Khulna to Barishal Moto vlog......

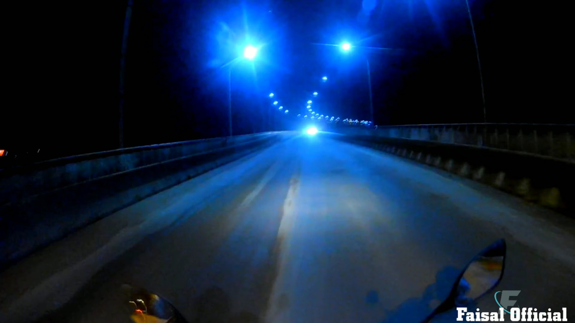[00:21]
পাচ্ছেন আমি বাইক নিয়ে অলরেডি এখানে হাজির হয়ে গেছি সো আজকে ব্রিজটা অস্থির একটা ভিউ আমার পেছনে দেখতেই পাচ্ছেন তো আমি এখন রওনা হচ্ছি বরিশালের উদ্দেশ্যে সো গাইজ লেটস গো এন্ড এনজয় দিস ব্লগ